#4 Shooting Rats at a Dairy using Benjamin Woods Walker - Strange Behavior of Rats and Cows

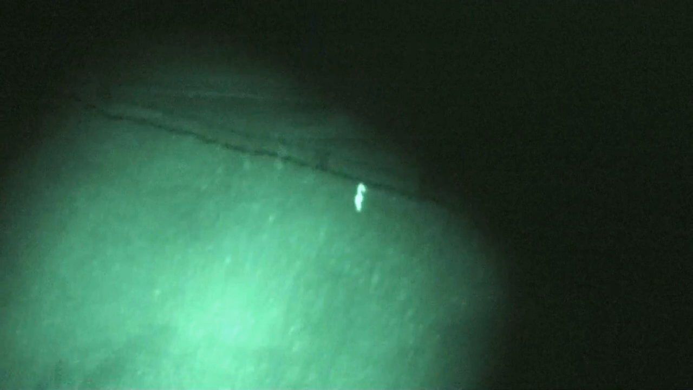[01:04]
open top bunkers or silos and this chopped corn or grass hay
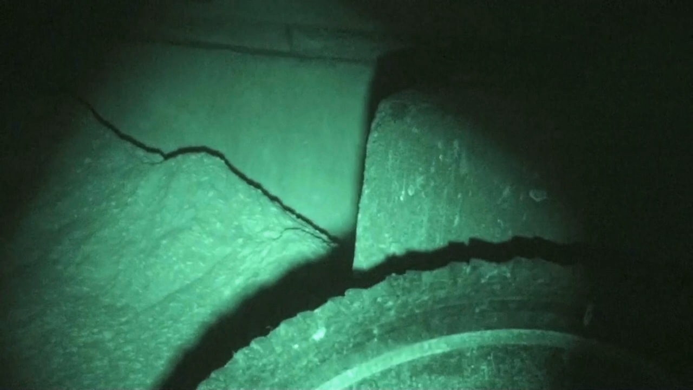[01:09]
is then covered with plastic sheeting which
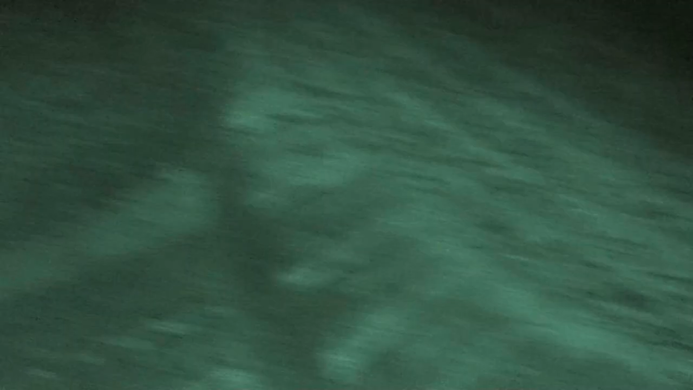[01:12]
is held in place against the wind with
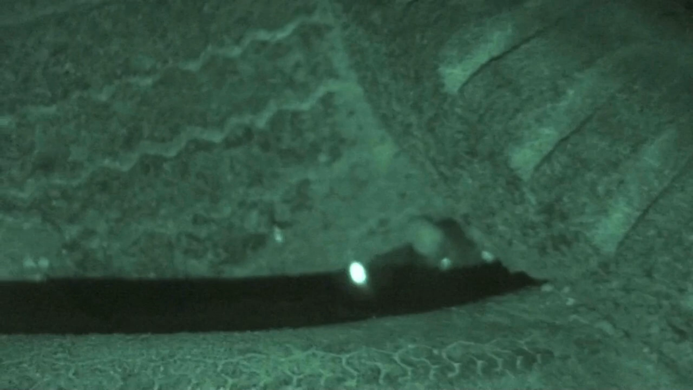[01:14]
the weight of hundreds of old tires which
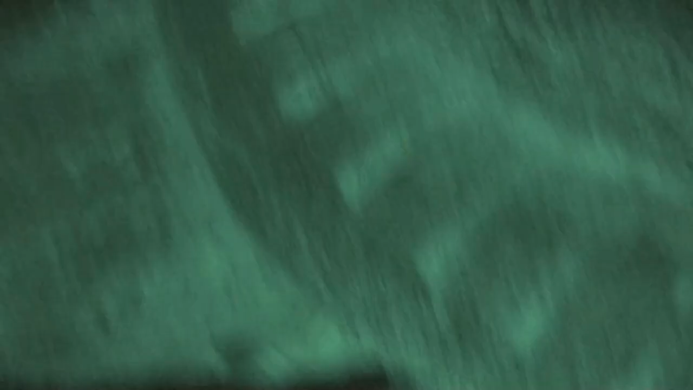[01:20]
the plastic down are stacked and stored off to the side this is perfect habitat for the rats as you can see. They nest back in all of these this structure and their numbers have exploded to
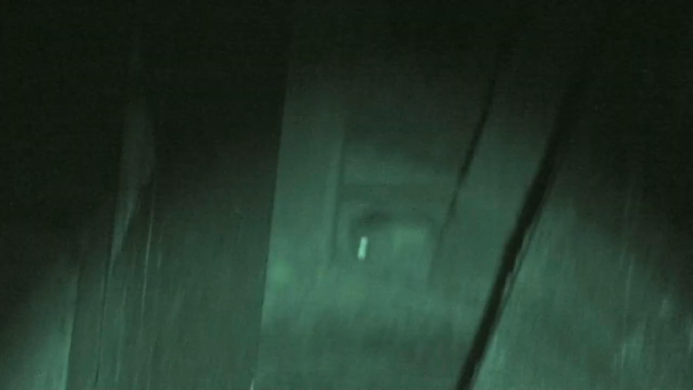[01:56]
but I have seen some behavior that's just really odd and unexplainable.
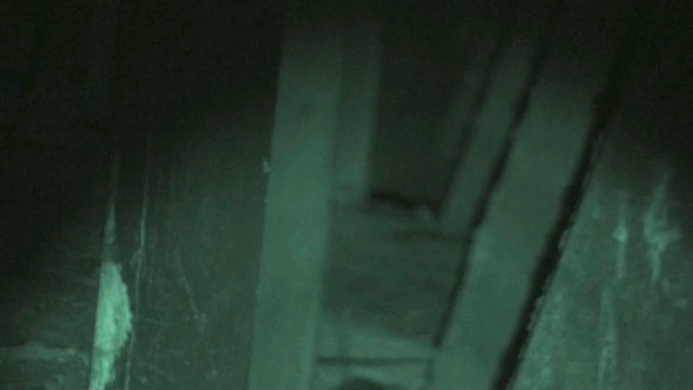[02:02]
This rat is grabbing dead rats and dragging them into an area here where back behind the concrete wall old tires are stacked.
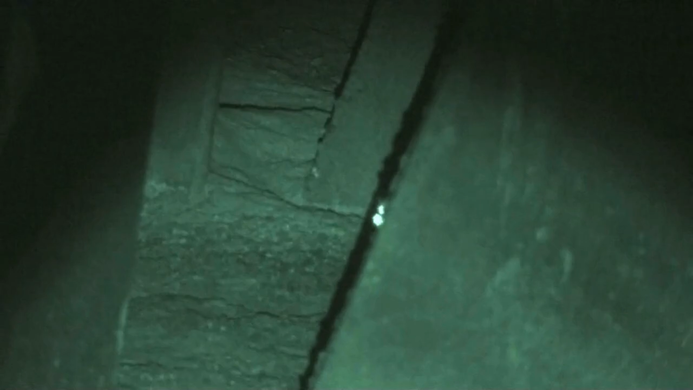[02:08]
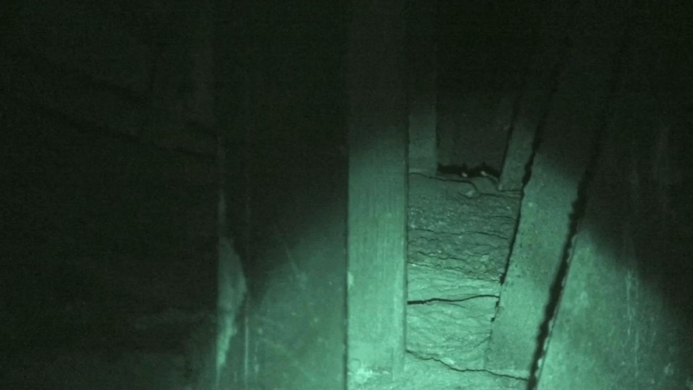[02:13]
Second time around he didn't wasn't quite as successful. I have no idea why he was dragging the rats around. I've seen very little indication of cannibalism amongst the rats.
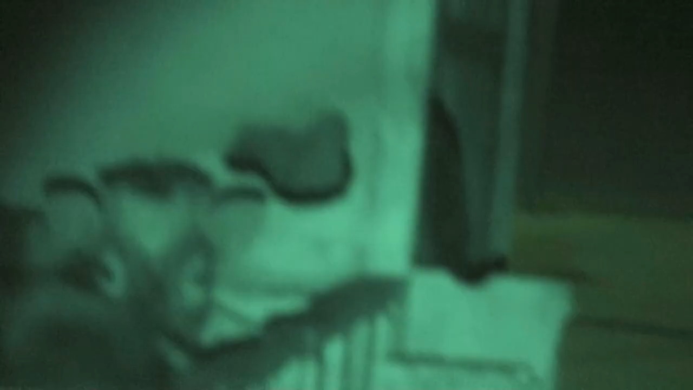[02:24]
Most of the time as you can see here they eat together they're born together
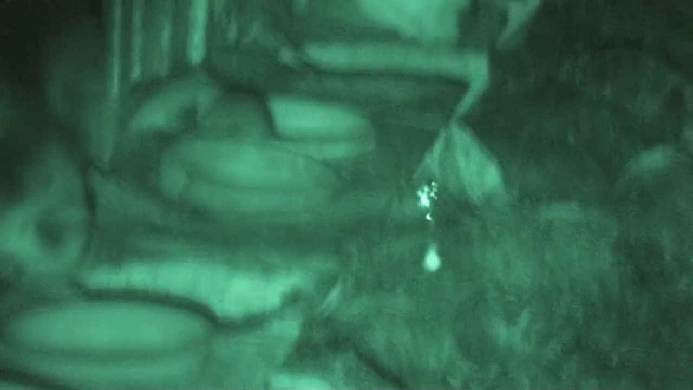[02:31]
they live together they die together this dairy
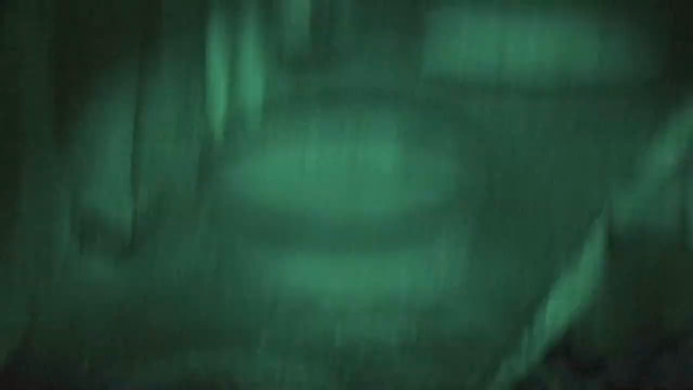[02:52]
This rat was actually laying on the cow and the wall and I had to change
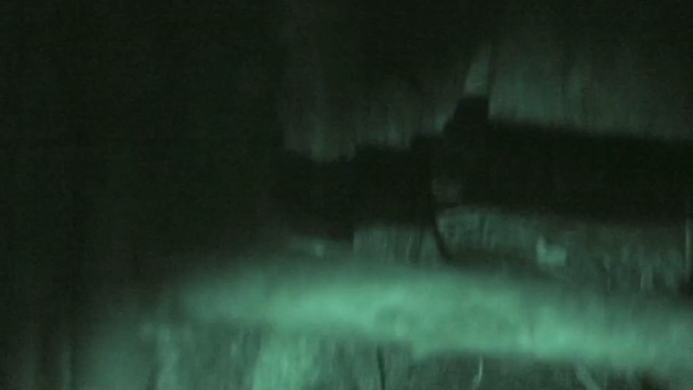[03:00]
position to safely shoot the rat without injuring the cow.
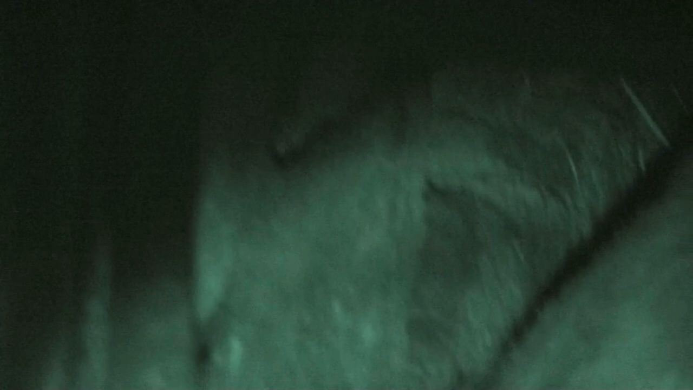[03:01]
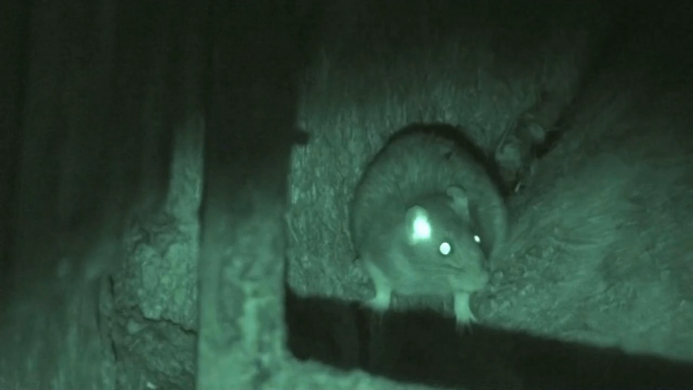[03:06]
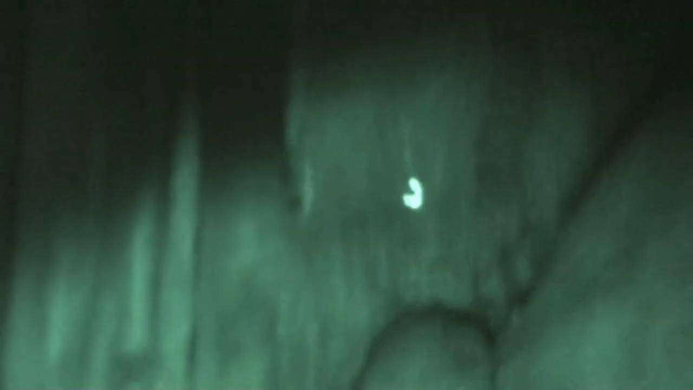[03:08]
Obviously the cow doesn't mind the rat
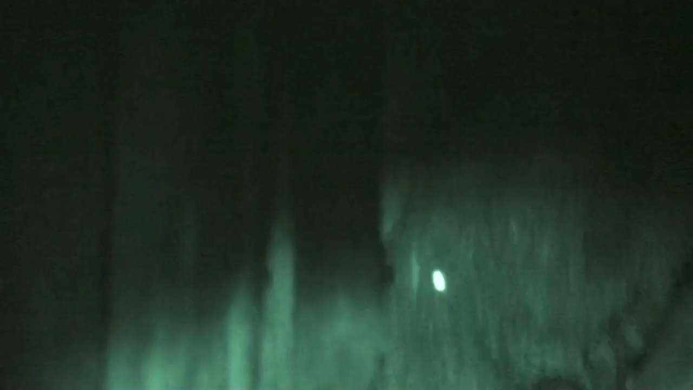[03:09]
did find out that falling
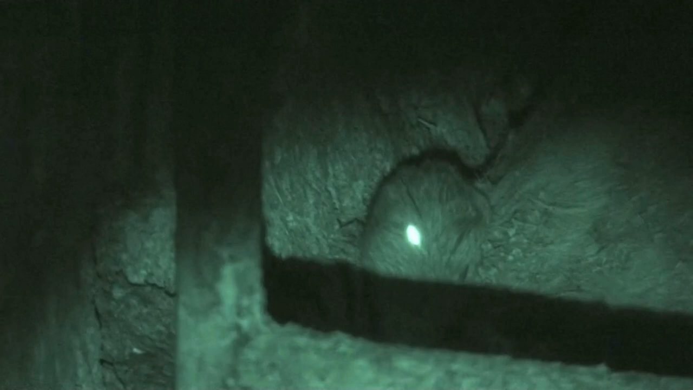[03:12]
we did down at the tail end of a cow is kind of a messy place to go as you can see
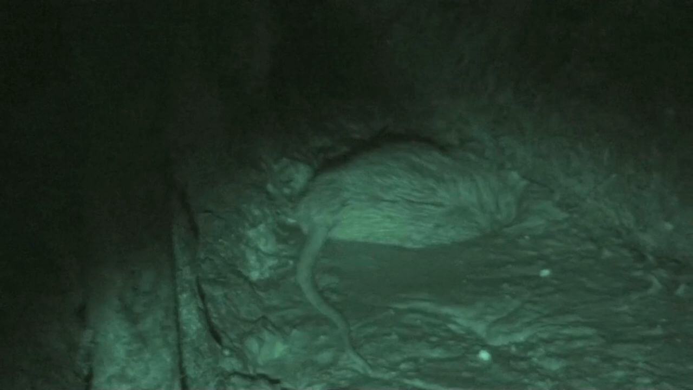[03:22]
the cow didn't react in any way to the rat being on did not react in any way to me
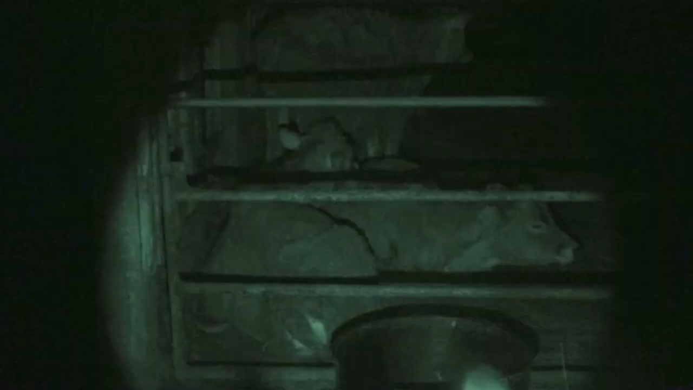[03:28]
shooting the rat and you can see in this video where the rat was located and where he wound up.